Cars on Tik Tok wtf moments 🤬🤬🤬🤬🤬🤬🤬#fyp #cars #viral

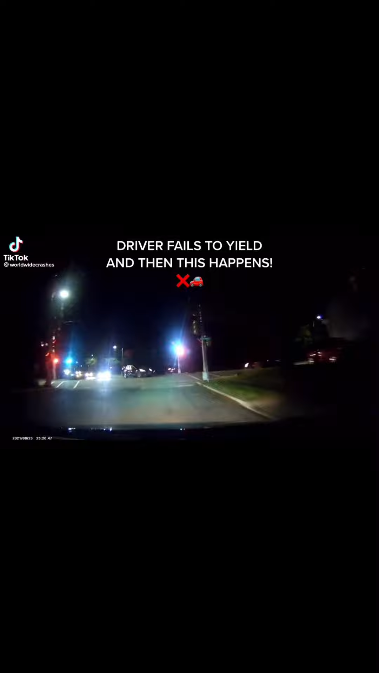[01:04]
Shhhhhh. Shhhhhh. Idiot. Shhhhhh. Ah. Fuck. What the fuck, man? What are you doing? It's green! You didn't hit me! I had the right of way! It's green! You turned!